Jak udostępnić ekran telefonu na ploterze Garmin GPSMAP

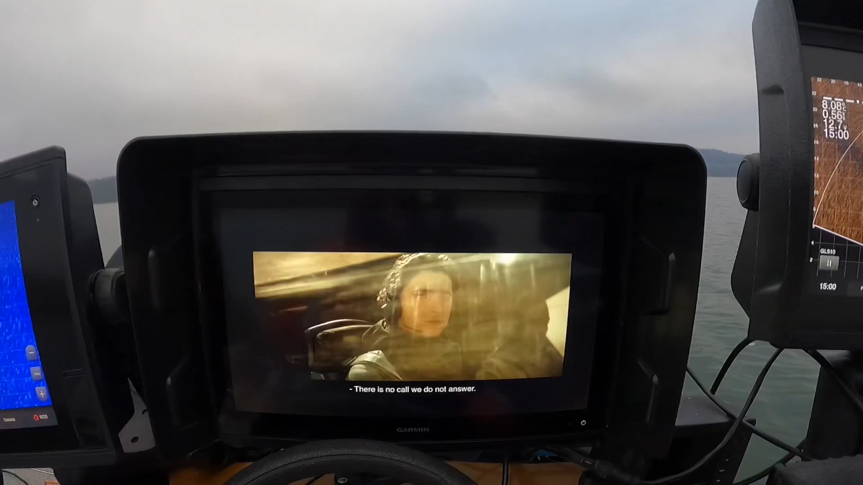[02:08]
I tak oto możemy cieszyć obrazem z telefonu na ploterze Garmin'a.